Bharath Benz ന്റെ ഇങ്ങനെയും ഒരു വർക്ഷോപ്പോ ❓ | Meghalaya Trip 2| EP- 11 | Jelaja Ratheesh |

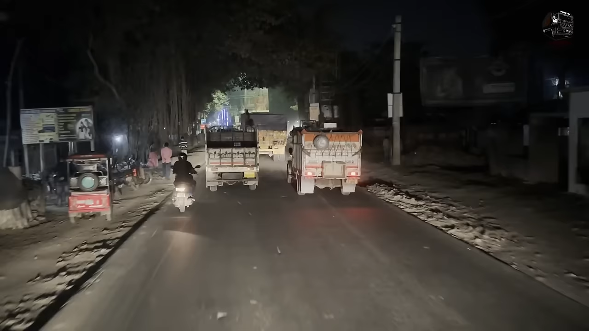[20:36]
റായ്ഗഞ്ച് ബൈപ്പാസിൻ്റെ പണി നടക്കുന്നേ ഉള്ളു, അവിടെ ഓപ്പൺ ആയില്ല, അതുകൊണ്ട് ഈ ടൗണിൽ കൂടെ കയറിയാണ് പോകുന്നത്.
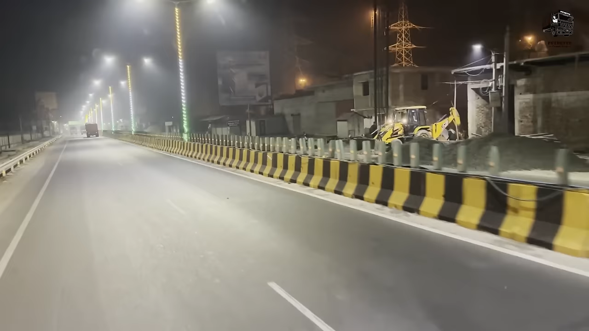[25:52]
എന്ന് പറഞ്ഞാൽ കൽക്കട്ട തൊട്ട് ഇതുവരെ NH 12 വന്നോണ്ടിരുന്നേ. ഇനി അവിടുന്ന് NH 27 കയറും കണ്ടോ. പൂർണ്ണ ലെഫ്റ്റ്, റൈറ്റിലേക്ക് കിഷൻഗഞ്ച് 28, സിലിഗുരി 127. അപ്പൊ നമുക്ക് ആ റൈറ്റിലേക്കാണ് പോകേണ്ടത്, അതായത് അത് NH 27.
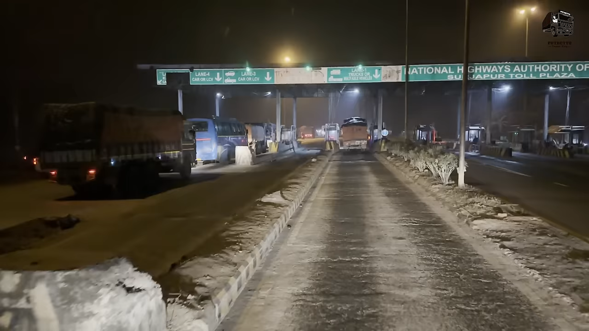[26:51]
നാഷണൽ ഹൈവേ അതോറിറ്റി ഓഫ് ഇന്ത്യ, സർജാപൂർ ടോൾ പ്ലാസ.
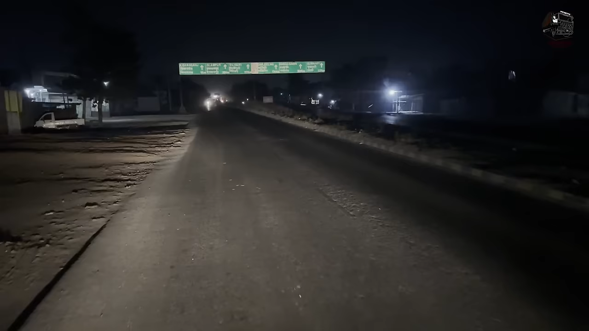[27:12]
അതെ, കിഷൻഗഞ്ച്, ഇസ്ലാംപൂർ, സിലിഗുരി, ഡാർജിലിംഗ്. ഡാർജിലിംഗ് 174 കിലോമീറ്ററേ ഉള്ളൂ. ബൊംഗൈഗാവ് 350, ഗോട്ടി 527.
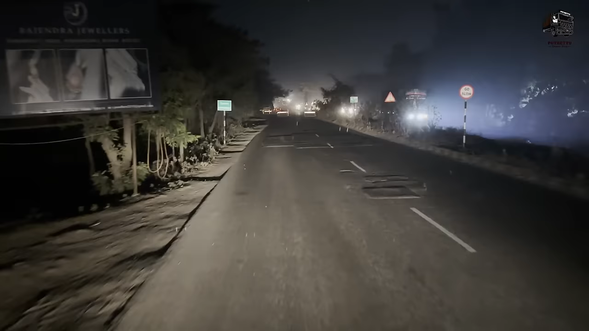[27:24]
നമ്മൾ കിഷൻഗഞ്ച് എത്തി. അപ്പം നമ്മൾ ബംഗാളിൽ നിന്നും ബീഹാറിലേക്ക് കയറുകയാണ്.
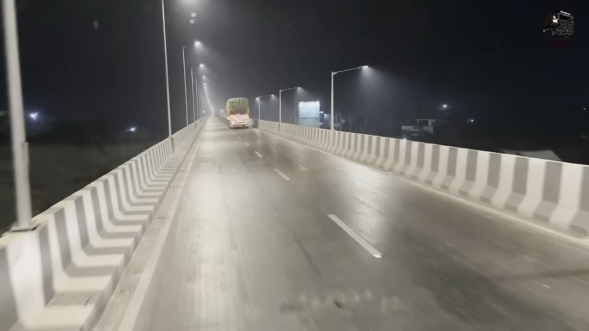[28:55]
ഫ്ലൈഓവറാ. അതെ, എത്ര നേരമായി ഇതാ കയറിയിട്ട്, അവിടെ വരുമ്പോഴാണ് തീരുന്നേ.
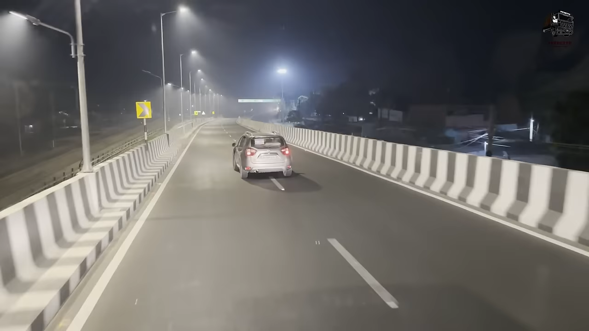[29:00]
ജോബിയാ പോന്നേ? ജോബി കിടന്നായിരിക്കും. എവിടെയാണോ ഓടിക്കുന്നത്? ഓടിക്കുന്ന ആരാന്ന് നോക്കിയില്ല, അടുത്ത് വന്നപ്പോഴാണ് കണ്ടേ, വണ്ടി കയറിയിരുന്നു.
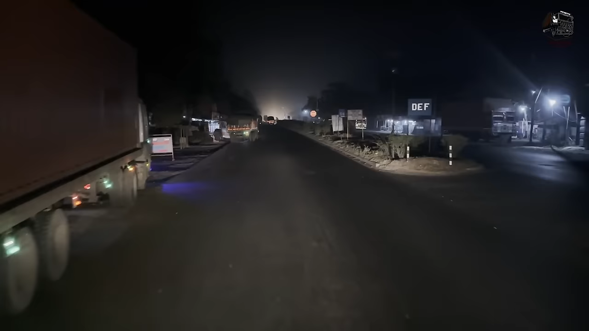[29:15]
വീണ്ടും ഇപ്പം ബീഹാർ ഒക്കെ തീർന്ന് വീണ്ടും നമ്മൾ വെസ്റ്റ് ബംഗാളിൽ കൂടെ ഇപ്പോൾ ഓടിക്കൊണ്ടിരിക്കുന്നത്.
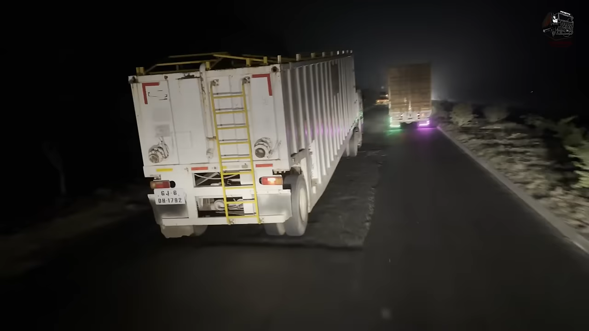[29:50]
ഇതുണ്ട് ഒരു ട്രെയിലർ, ഒരു എന്തോ പ്രത്യേക സാധനമാണല്ലോ.